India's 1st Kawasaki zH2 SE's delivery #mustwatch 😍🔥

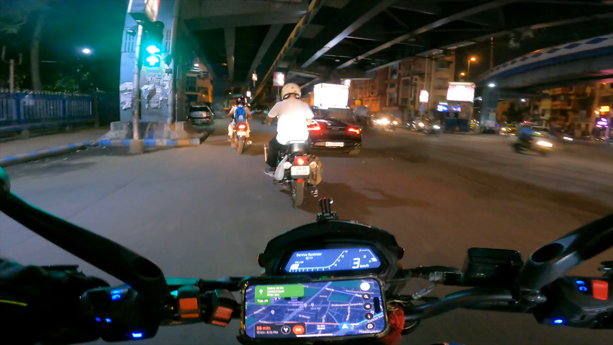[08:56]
गेस वाट सामने लंबोगनी हुराकेन जा रही है हुराकेन
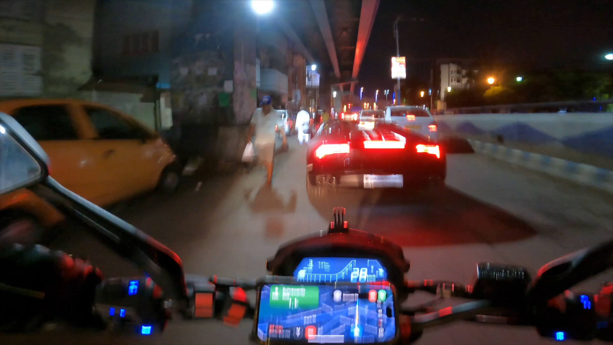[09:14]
हाई हाई हाई हाई खुबसूरती देखो बड़ी प्यारी गाड़ी है भाई